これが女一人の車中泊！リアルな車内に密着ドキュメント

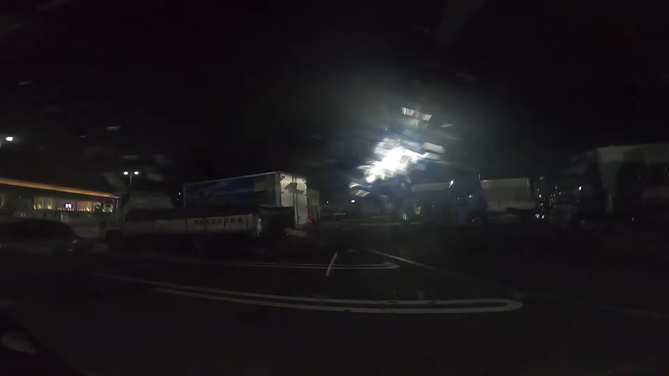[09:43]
2台開いて3台目のところにトラックが止まってるなので大型車に囲まれてて結構アイドリングの音がしてます